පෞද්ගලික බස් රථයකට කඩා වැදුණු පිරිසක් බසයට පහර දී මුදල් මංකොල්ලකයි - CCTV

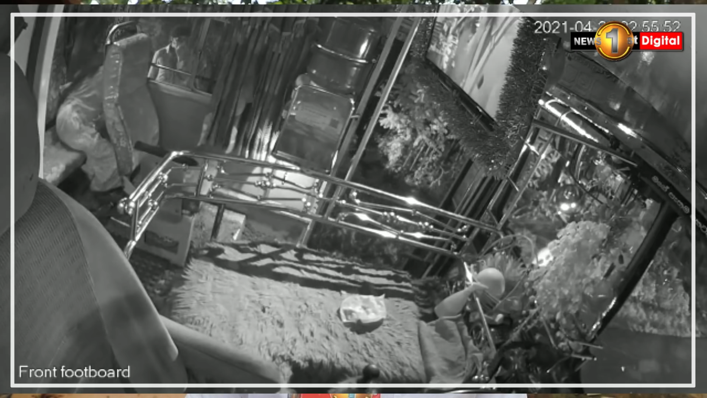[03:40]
බස් එකේ ඩ්‍රයිවිං ෂීට් එක පැත්තේ දොරේ වීදුරුවයි ඔක්කොම කුඩු කරලා ඉවර වෙලා සල්ලි තමයි ඉල්ලුවේ සල්ලි දියන් බස් එකේ